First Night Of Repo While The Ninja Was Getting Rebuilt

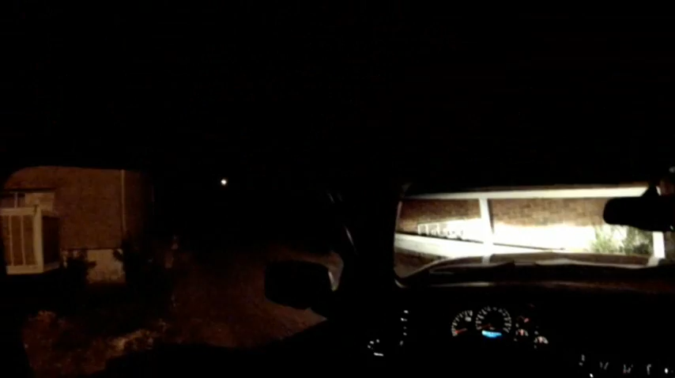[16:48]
what I was afraid of. I can't roll it. So I'm gonna have to back the trailer up and use the snatch block.